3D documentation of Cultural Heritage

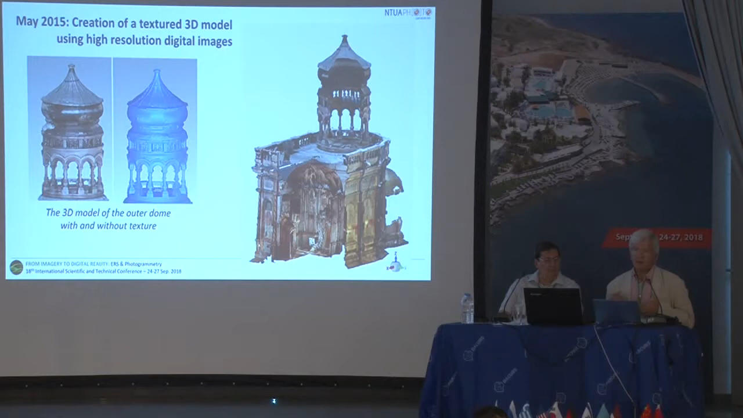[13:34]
We used image-based modeling, that's automated algorithms, photogrammetric algorithms, to produce this 3D model. And also, we implemented, we complemented these measurements with some laser scanning in January 2016.